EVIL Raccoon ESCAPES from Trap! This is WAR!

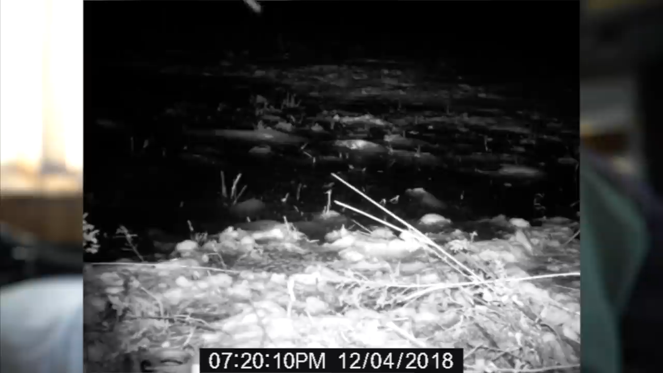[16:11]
That's a mouse. That might be our problem. Right there. Oh? Wait, what? Wait. Which one is this?
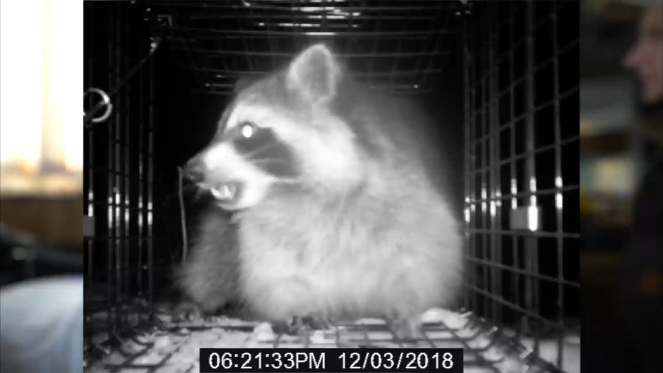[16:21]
This is the one by the fence. Okay. Wait, no way. Oh, man.
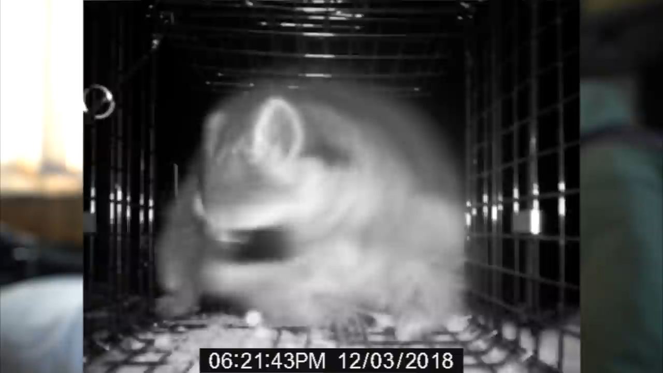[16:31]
Wait! How does he not get caught? He just didn't go back there.
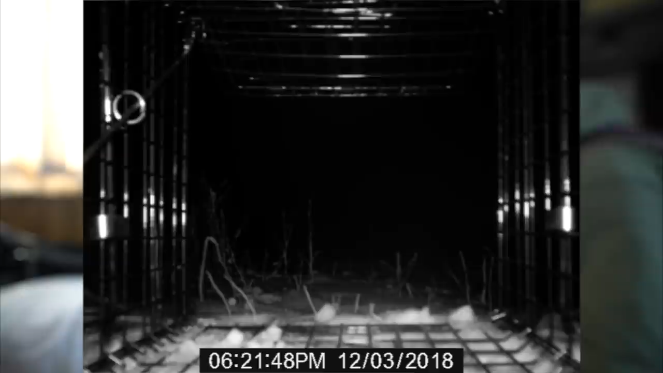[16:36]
He didn't go far enough. Oh my gosh.
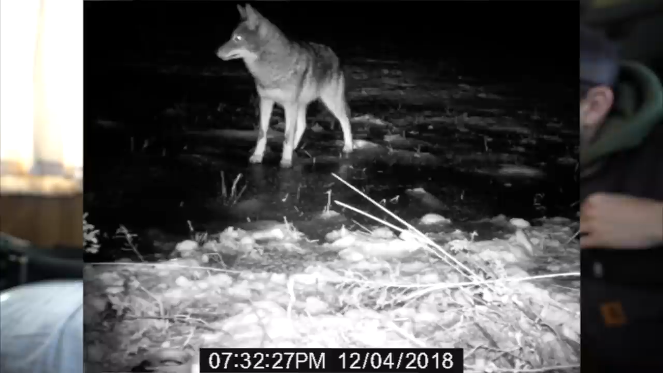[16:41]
No way, dude. Wow. A freaking yote. Look at him on the ice. Coming for the water. So, dude, there's rabbits all around there. How is he not eating? Maybe he's eating them. Yeah. I mean, I guess rabbits breed like crazy, but you think it's the cows we heard last night?
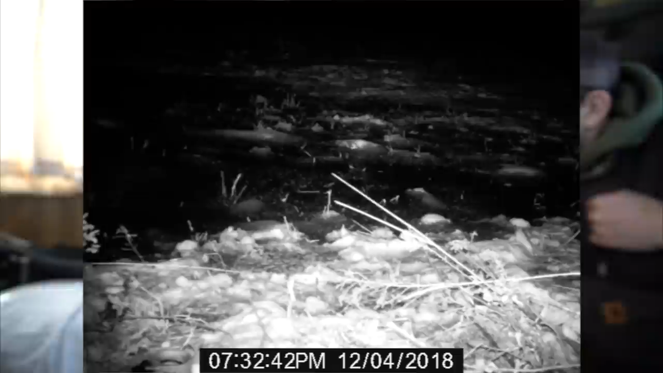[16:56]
That's really close to us. That's literally 100 yards down there.